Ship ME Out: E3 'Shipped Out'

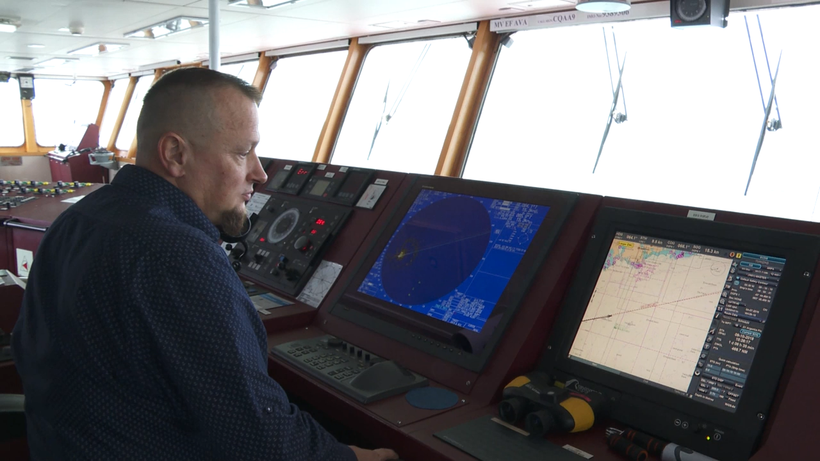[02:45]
It's got the beach and buoys on it there. You can keep my gear on your server side so you don't cut it off.